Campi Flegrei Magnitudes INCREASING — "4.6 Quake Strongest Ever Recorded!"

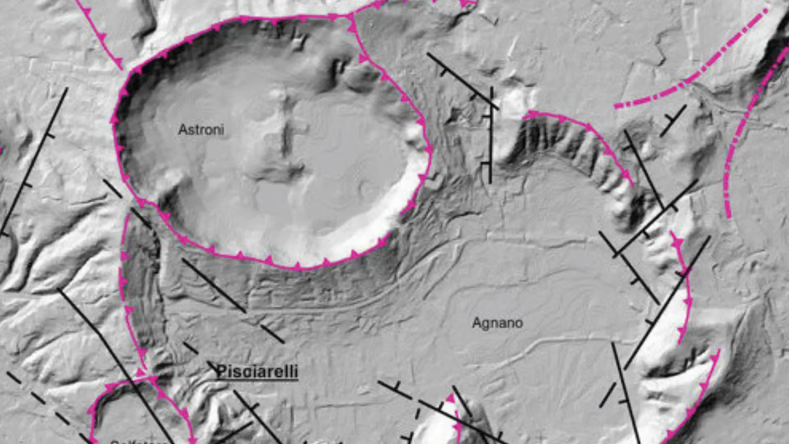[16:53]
The fault is active, it is growing, and it represents a structural weakness that could rupture catastrophically if stress continues to accumulate. And the signs were already spreading. In June 2024,